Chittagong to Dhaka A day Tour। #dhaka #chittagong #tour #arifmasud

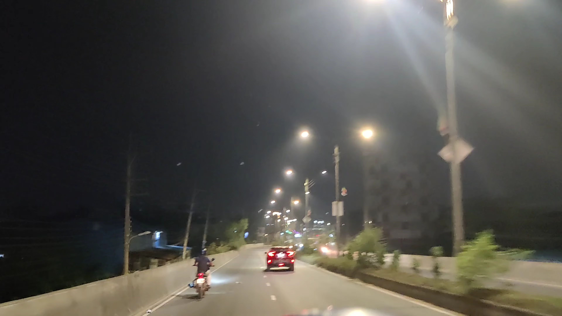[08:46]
তো দেখতেই পাচ্ছেন আমার বাসার দিকে যাওয়ার রাস্তাটার ভিডিও আমি করছি।